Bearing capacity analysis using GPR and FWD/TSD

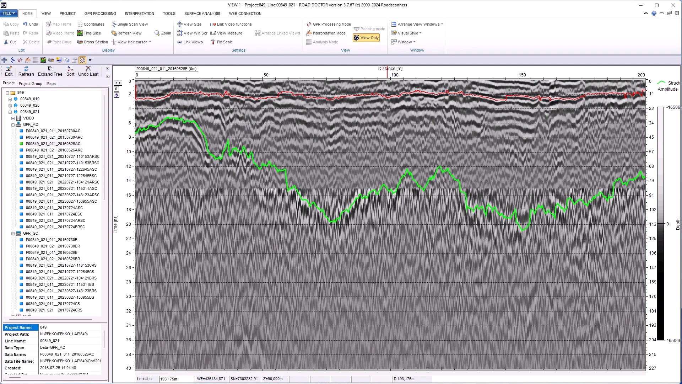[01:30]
software offers several significant benefits for road diagnostics and management. Combining deflection and GPR data within the same software
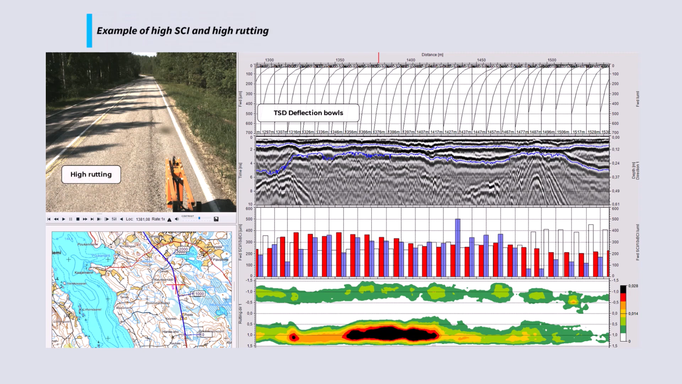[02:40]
The RoadDoctor provides information about risk for mode 1 rotting and deformation in the top part of the pavement structure.